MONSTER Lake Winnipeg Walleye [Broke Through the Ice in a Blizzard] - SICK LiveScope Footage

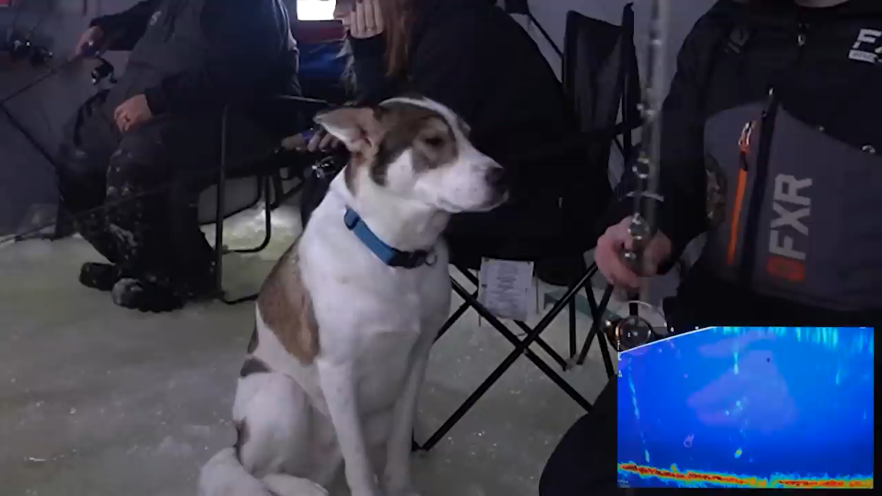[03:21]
What are you looking at, too? Could you guys carry a problem? What do you need, sir? That was not a good sign. That was a good fish, and it kind of came up on me there, but like.
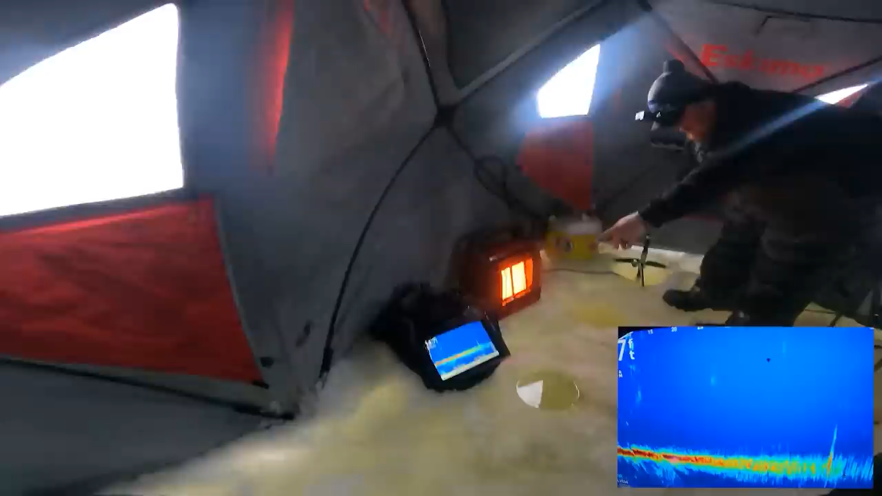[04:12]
That fish is right underneath the hole out there. Don't make me. There's a fish right there underneath the hole. Literally, look at up above. Yeah, that fish. That's a big mark. And that's a big fish. Too. Should we go do it? Ah, don't be.
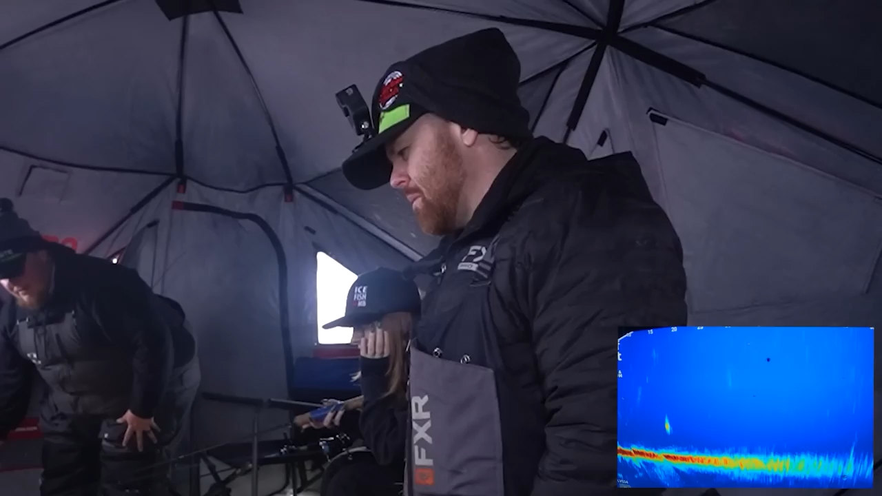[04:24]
Oh, there's a fish right there too. I guess I should try out this LX7.
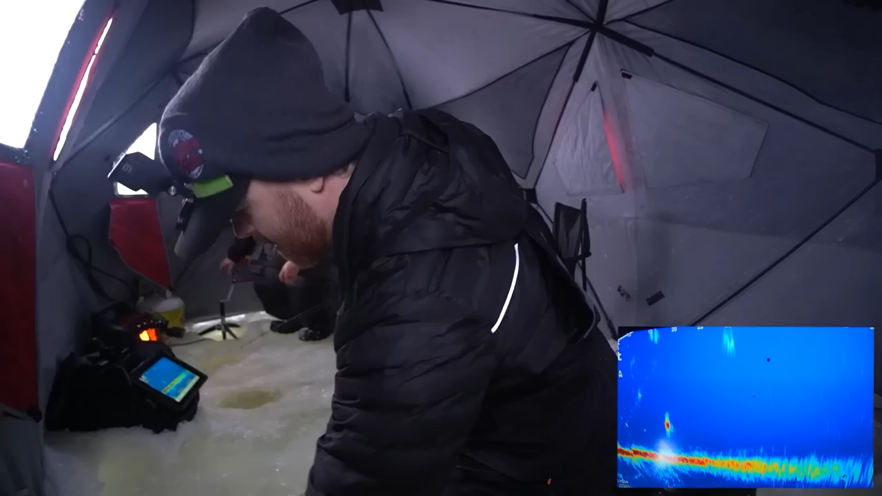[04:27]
Brand new Marcum LX7. It looks like it. Yeah, it looks real new. It got blown in a little.
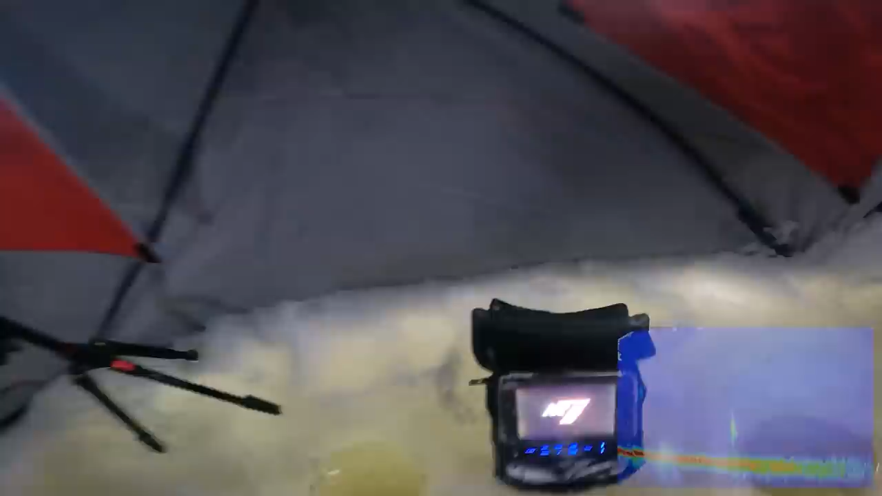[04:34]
Oh, look at these. Holy chonky. That's a fish worth going after right there. Right oh, yeah, yeah. Yeah, that would be a hole right there too. Okay, I'm gonna go for it. I don't care about nothing. Okay, I will coach you. Yeah, so it will be.
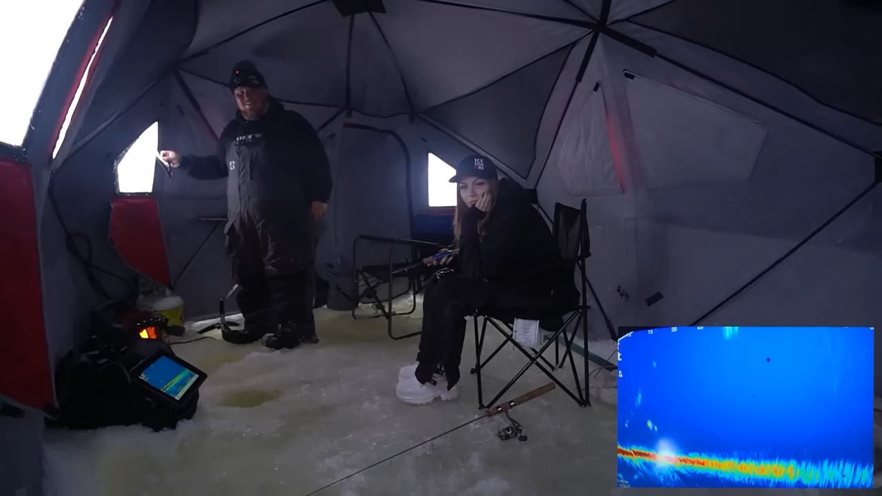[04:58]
Oh shit, there's one right here. That's that nice and close. Really close. Okay, I'm gonna go hole hop. Glutton for the punishment. Okay, we're going out. Okay, where do I go? Right here. Go to this hole right here.
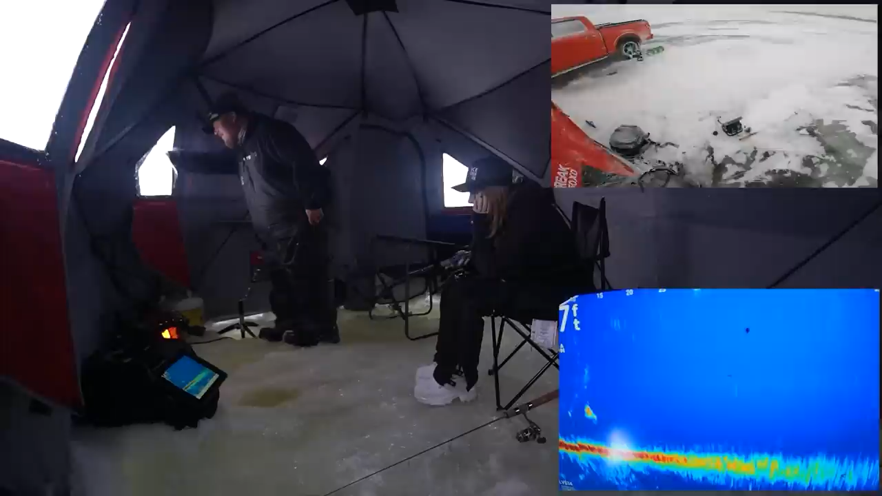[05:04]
Do you see me? Look at my hand. Yeah, yeah. That's close one. That hole. Close one.
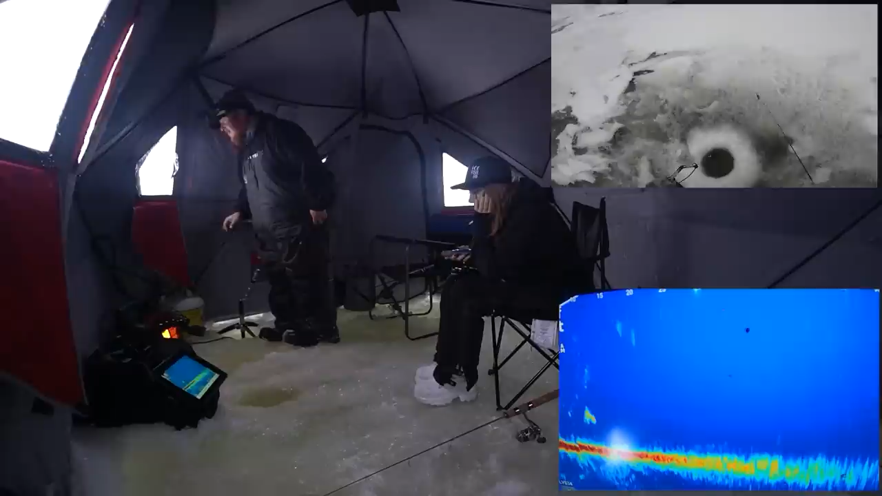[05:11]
What's the Drop the thing. Oh, keep going, keep going, keep going. Oh, you're just past them. Go down, down. Holy. Hey, is there a hole? Yeah, go to that hole right behind you. That's a big fish there. Did you drop down? Yeah, I'm down. Okay, up, up. Right there. No, down a little bit.
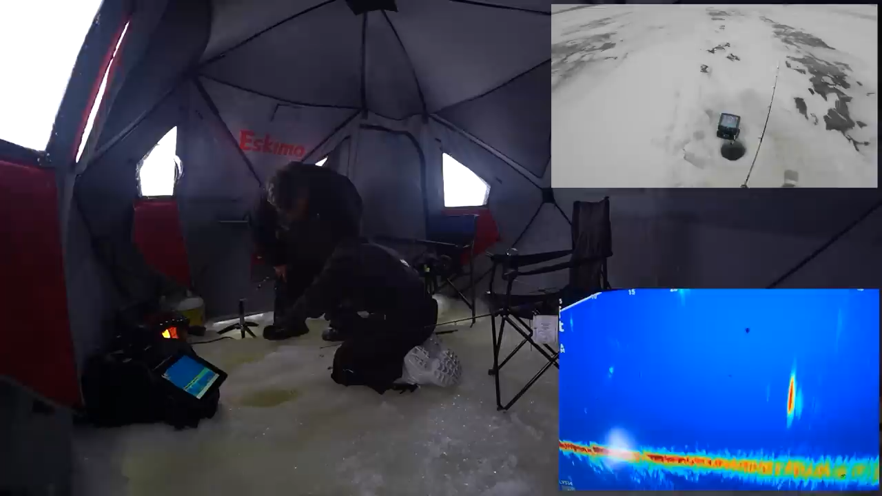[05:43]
He's still like 10 feet away from you, but he's coming. It f***ing sucks out here. This is b***h. Oh. Stop. That is such a fish right there. It's right underneath the hole. Justin! What? There's one right underneath the hole as far as you can go that way. Oh, there's two of them. This is f***ing insane out here.
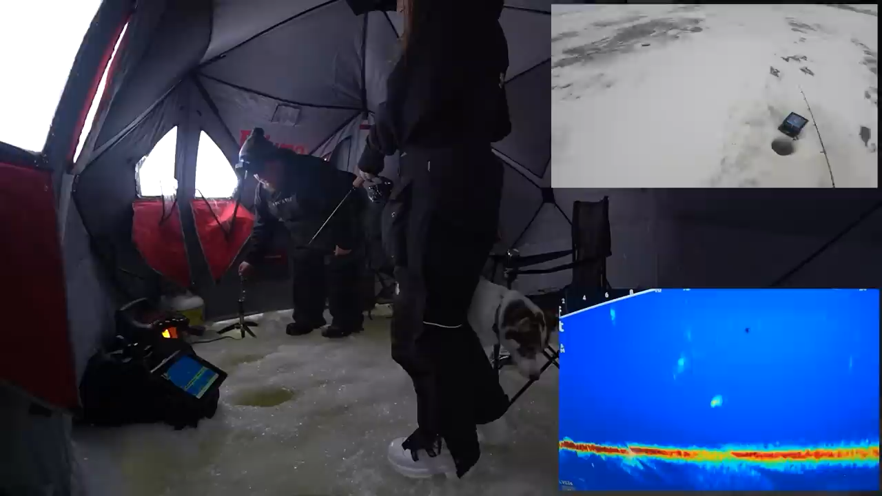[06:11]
Okay, go to that hole. 14 feet out. 14? Yeah. Okay, wait, no, it's really close. Go to this one. 14. Where? Hang on, is there a hole right here, close? Yeah, right here. Right there, yeah. Holy shit.
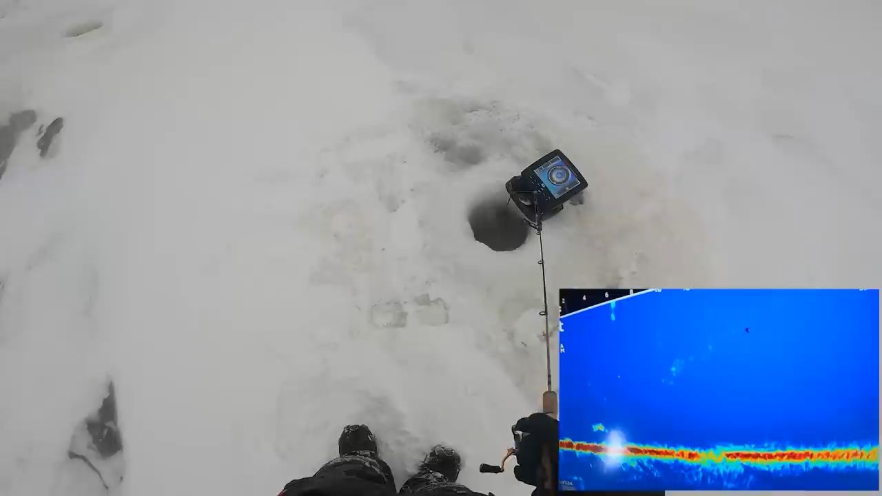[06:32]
4 feet. Here's a fish. I just bumped it. Oh yeah, go down.
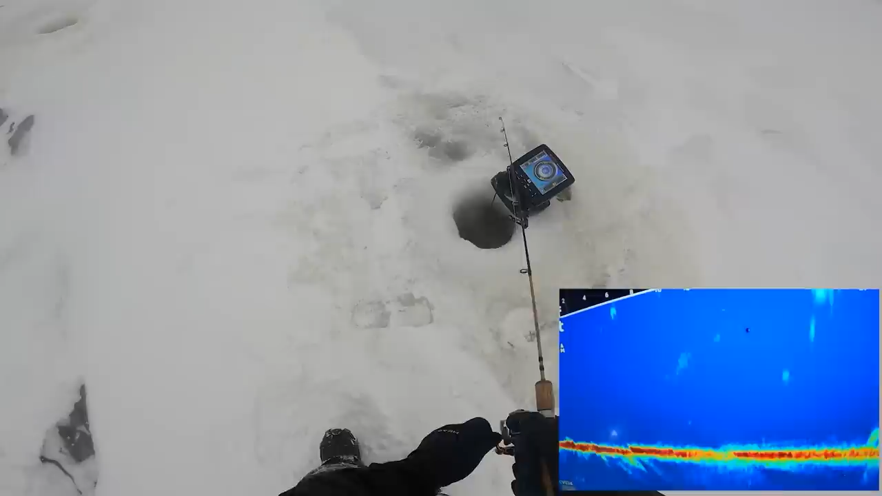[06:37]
He's coming. Here he comes. Got him. Got him. I'm losing my glove. There's a giant eater.
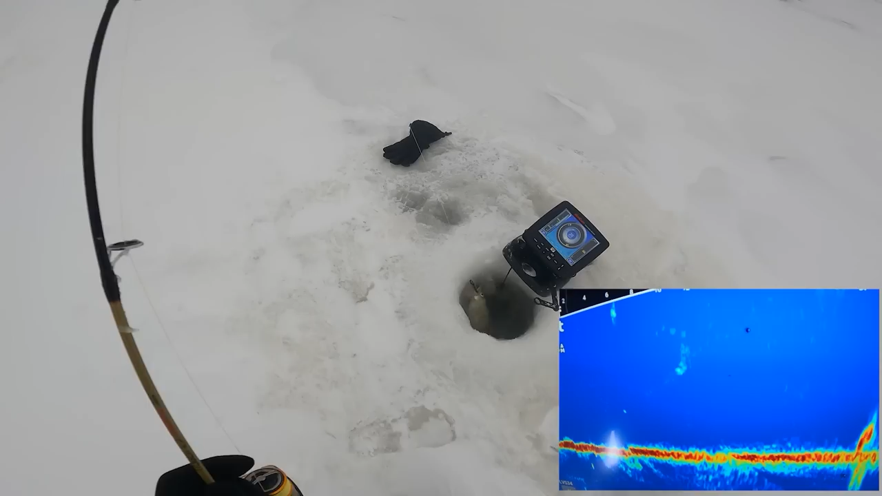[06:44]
Hey, if you take off and put down quick, there's a giant coming.
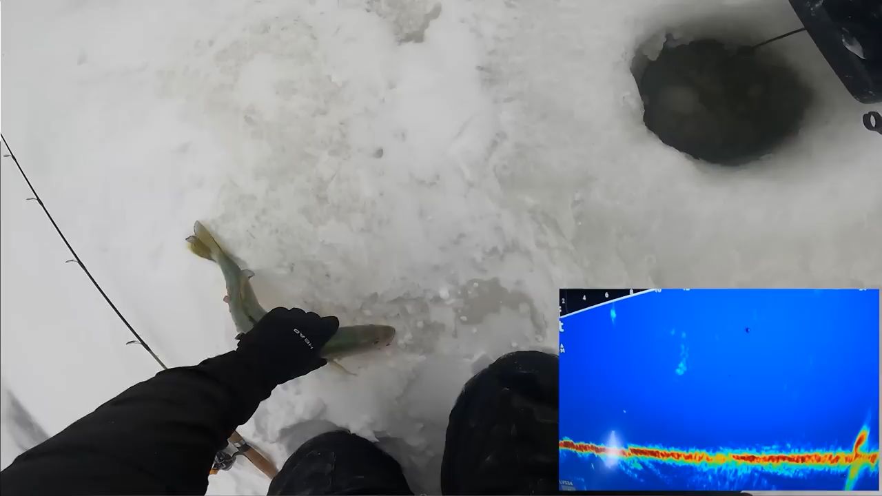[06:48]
Eater, I'm gonna keep this fish. Down. That one's coming home. Go up a bit. Right there. Hit it there. See if you can call that thing in.
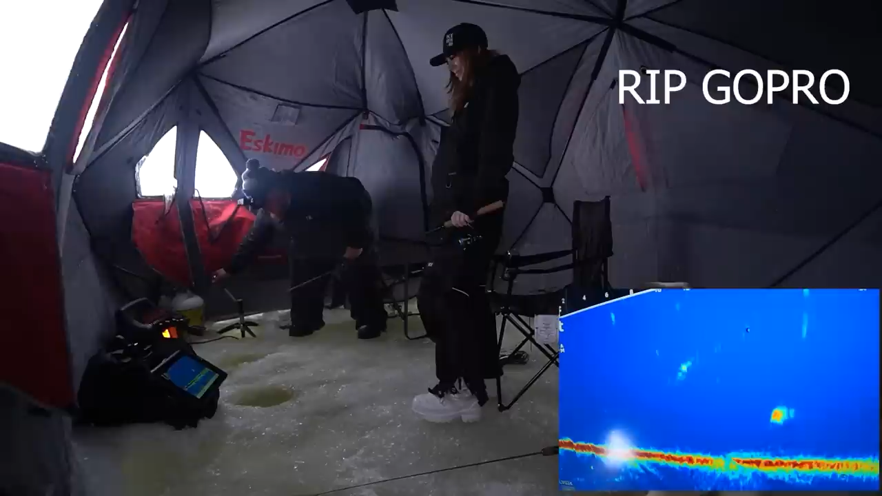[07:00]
That thing's so big. Justin? Yo. Where are you? I'm right beside the tent. Go, get in this hole right here, quick.
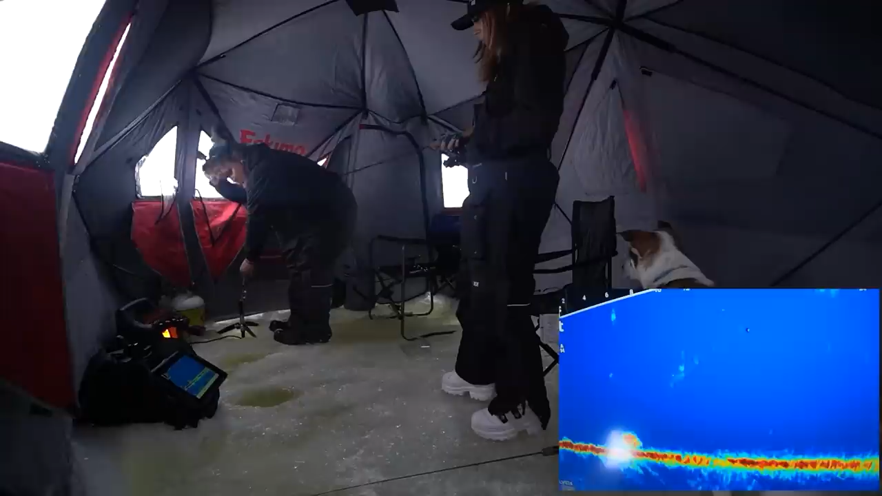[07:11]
Which hole? Like right here, the closest one you can get to. Hurry up, hurry up. I can't get in the hole.
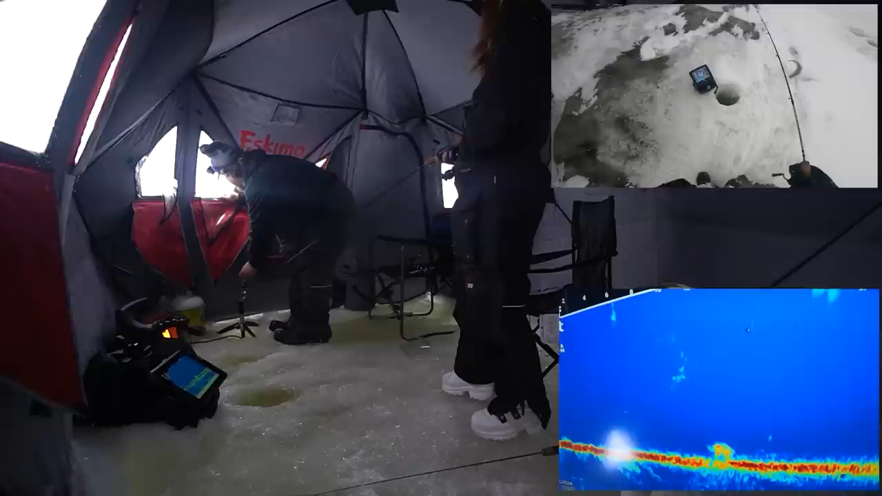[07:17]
Drop it, I can't, the fucking wind. So oh. I can't, the fucking wind won't drop let it, me.
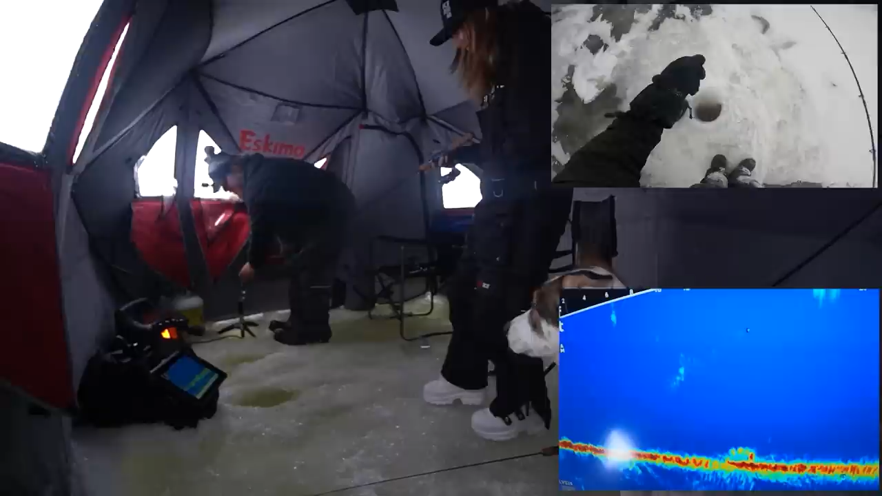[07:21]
You're gonna drop it right on his head. Keep going. Drop it.